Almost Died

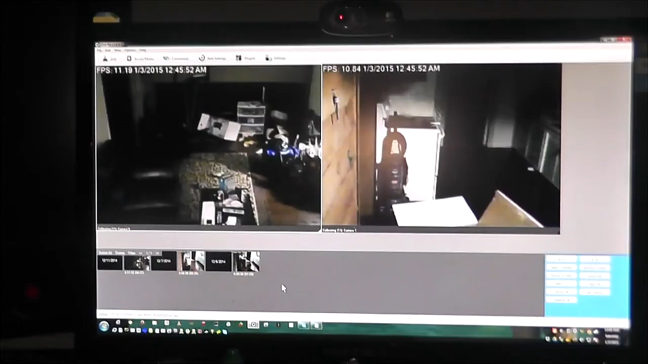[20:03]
Friggin' rights it does. What kind of frames are we getting?
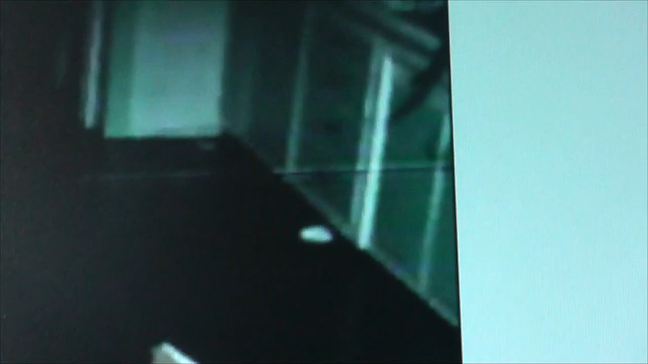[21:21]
Look, you can see her little tail. Oh man. And then I get up and I stomp and she's like, oh shit.